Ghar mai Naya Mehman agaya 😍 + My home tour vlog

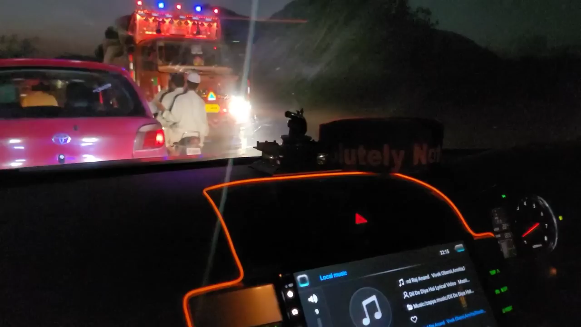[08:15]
भर में ये मार्बल पिल्स सप्लाई करता है ना इधर से, ये देख रहे हो ये बड़े बड़े पत्थर ट्रक पे,